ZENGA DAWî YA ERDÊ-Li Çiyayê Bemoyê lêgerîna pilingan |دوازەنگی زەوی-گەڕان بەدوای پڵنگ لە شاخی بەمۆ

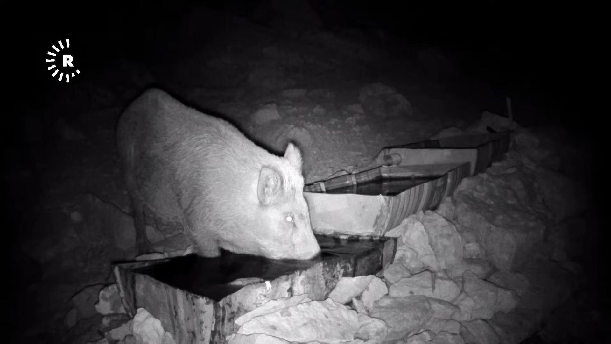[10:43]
بزنه که ویکن بپلی یکم اویلی خون براز اویلی خواد، سوچر اویلی خواد، ما بس میانی وکو شوکی پله بندی، چقال، سماره، ایتل جورکانی بالندش وکو کو، کوتر و قلتو، امانه، تنانت ماریش.